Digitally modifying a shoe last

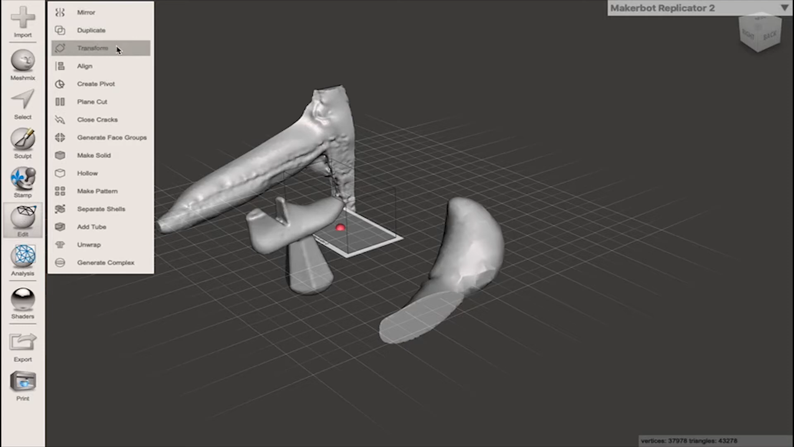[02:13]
This will open the editing menu for the obj file we've brought in and I'm going to click on separate shells.